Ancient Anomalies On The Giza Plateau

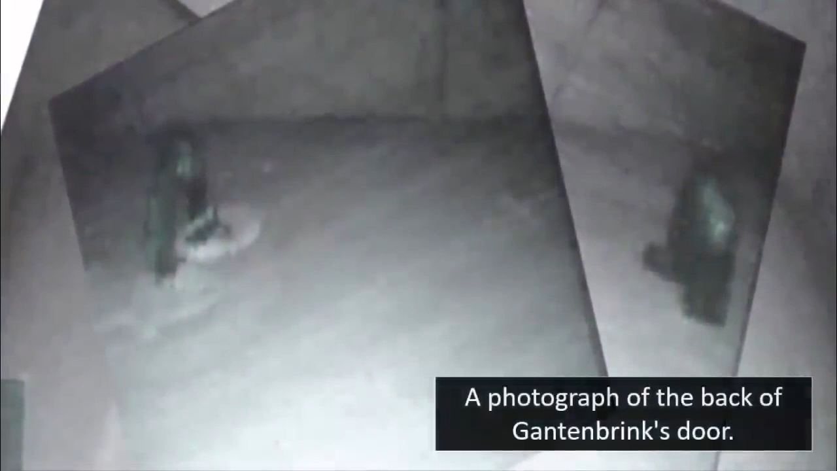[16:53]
The images revealed features that had not been seen by human eyes since the construction of the monument.
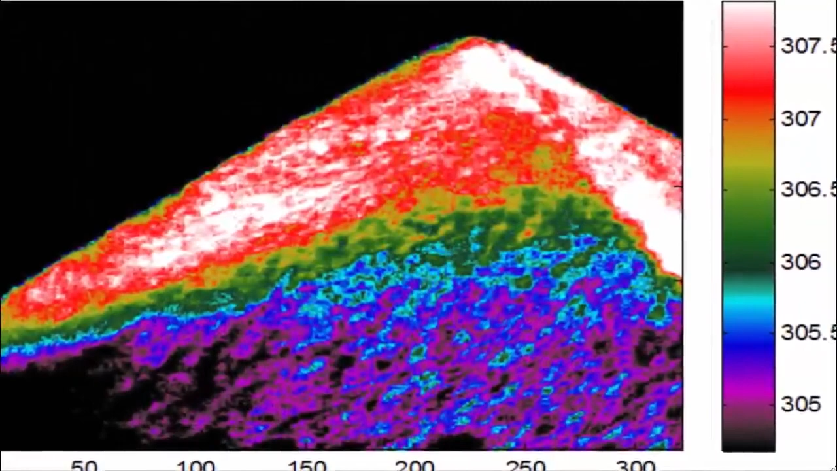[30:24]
The team also found a particularly impressive anomalous signature located on the eastern side of the Khufu pyramid, very close to ground level.
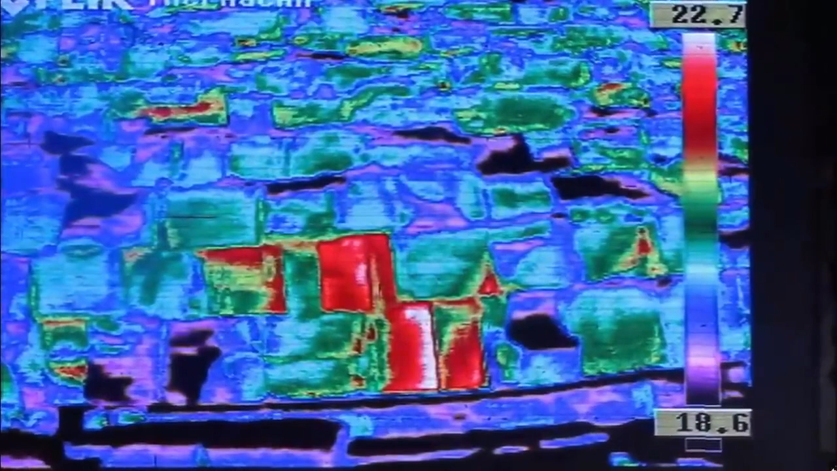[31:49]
the largest of heat anomalies discovered on and within the Great Pyramid was an impressive 6 degrees warmer than the surrounding bricks.